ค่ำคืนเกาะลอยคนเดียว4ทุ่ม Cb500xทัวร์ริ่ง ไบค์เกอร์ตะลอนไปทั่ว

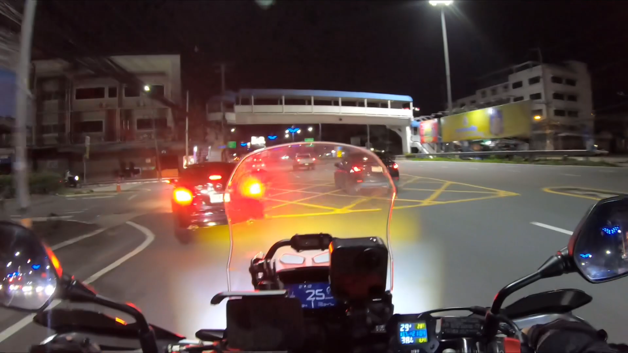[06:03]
มาเที่ยวคนเดียวใกล้ๆนะครับไม่ไกลจากพัทยานะครับประมาณแค่ไม่ถึง100โลนะครับไปกลับอะครับเนี่ยครับผ่านห้างตรงเนี้ยครับไปข้างหน้านะครับก็จะมีไฟแดง
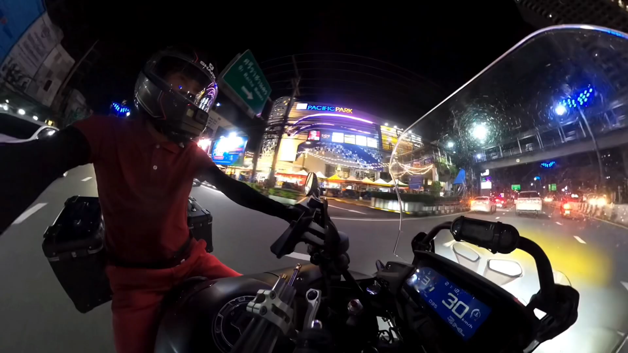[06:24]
ใช่ไหมจนลืมชื่อห้างแล้วไม่เคยได้เข้าเลยโรบินสันห้างโรบินสันตรงนี้ก
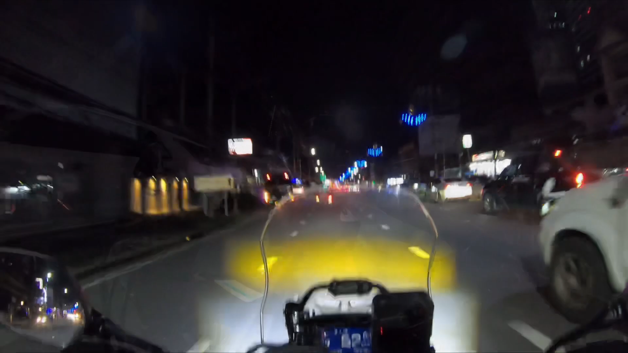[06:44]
ไปเกาะสีชังนี่เดี๋ยวเราก็เลี้ยวตรงไฟแดงนี่เลยนะครับอันนี้เลี้ยวได้เลยใช่ไหมบางมุมบางจุดนี่นะ
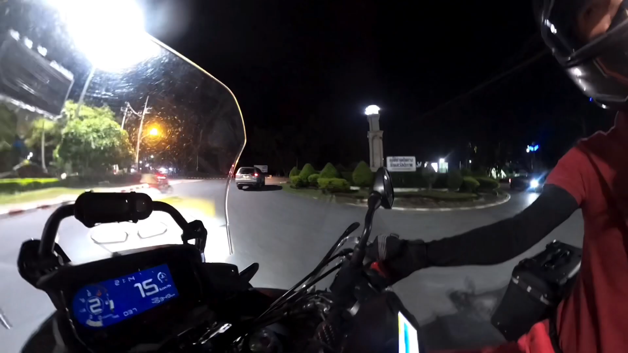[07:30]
จัดตลอดแนวโอเคเลยบรรยากาศรถก็ไม่เยอะนักท่องเที่ยวก็ไม่ค่อยเยอะสักเท่าไห
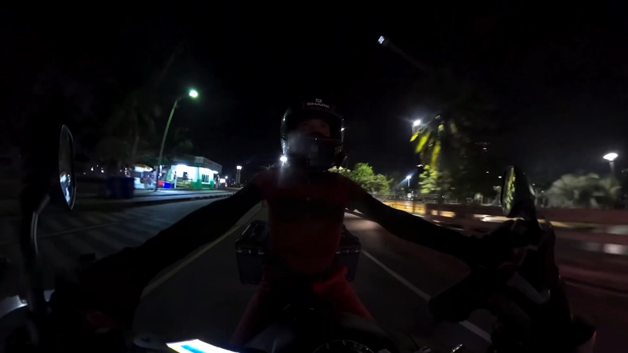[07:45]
ร่เราก็มาจอดเล่นตรงนี้ได้เลยเนี่ยโอ้โหนี
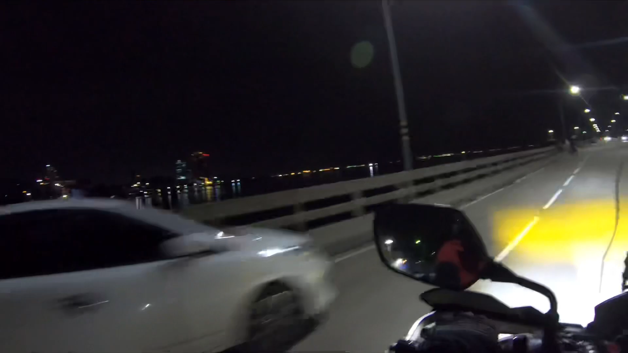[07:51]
่ตรงข้างหน้าก็เกาะลอยเดี๋ยวเราลองขับไปตรงวัดเกาะลอยก่อนเนาะแล้วเดี๋ยวเราค่อยมาหาที่จอดแถวนี้
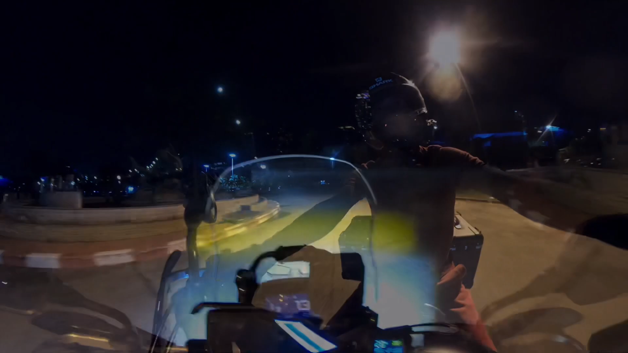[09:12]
เดี๋ยวจอดตรงนี้เดี๋ยวเก็บภาพบรรยากาศถ่ายรูปให้ท่านผู้ชมดูก่อน